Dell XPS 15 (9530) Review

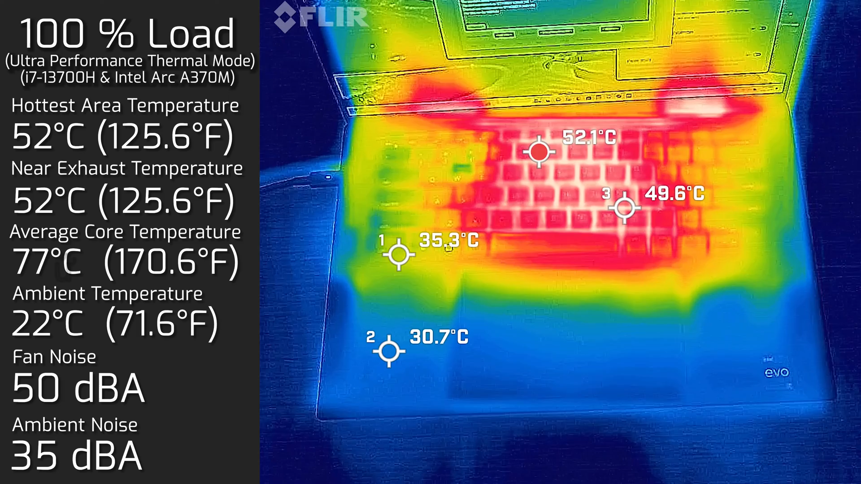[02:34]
and the hottest area around the keyboard measured a maximum of 52 degrees Celsius. And as for the fan noise, it spun all the way up to a maximum of 50 decibels. And the average internal core temperature was 77 degrees Celsius. I also measured the bottom back cover while I had 100% load, and the hottest area around the back cover measured a maximum of 45 degrees Celsius. So I definitely would not be putting this on your lap while you're running on a bit of load on this XPS 9530.